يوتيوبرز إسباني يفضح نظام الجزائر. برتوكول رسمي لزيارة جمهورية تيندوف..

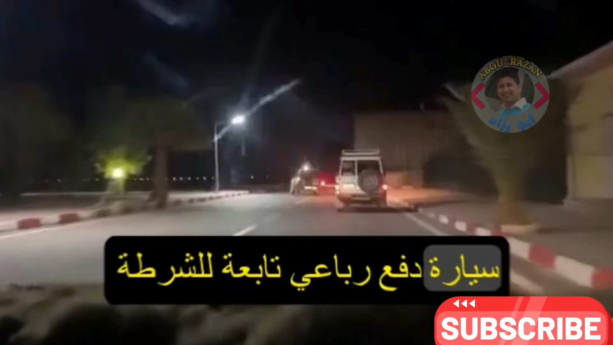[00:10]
Un todoterreno de la policía argelina nos escolta hacia afuera del aeropuerto. Pasamos por Tindúf, aunque sin poder parar ahí. Y luego llegamos a un control a las afueras, donde la escolta argelina nos deja y toma relevo un coche de escolta saharaui.